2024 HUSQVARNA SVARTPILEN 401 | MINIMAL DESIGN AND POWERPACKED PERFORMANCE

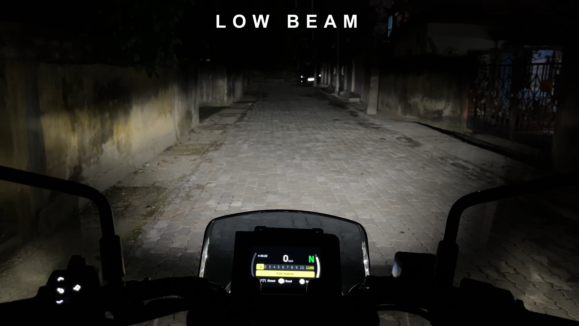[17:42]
एकदम पिच डार्क कंडीशन है, एंड ये है कुछ थ्रो, ये है लो बीम, ये है हाई बीम, लो बीम, हाई बीम, एंड ये पिच डार्क।